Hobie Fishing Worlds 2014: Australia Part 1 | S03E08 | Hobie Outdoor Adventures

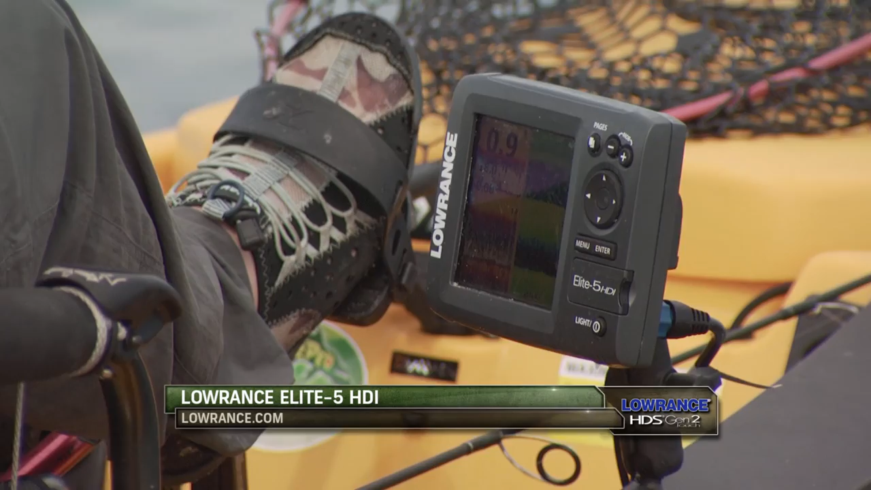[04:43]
This sounder is really going to be useful in these two waterways because of the depth of waterways and the grass flats.